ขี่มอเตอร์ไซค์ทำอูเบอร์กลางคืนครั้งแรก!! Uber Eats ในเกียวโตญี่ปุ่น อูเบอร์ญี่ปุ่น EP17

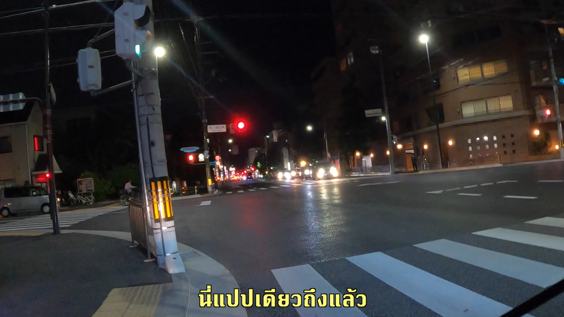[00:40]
ที่ แม่ น้ำ จะ ดี ยา สาย ตุน แล้ว ครับที่ ปุมี ไฟ จาราจอน อยู่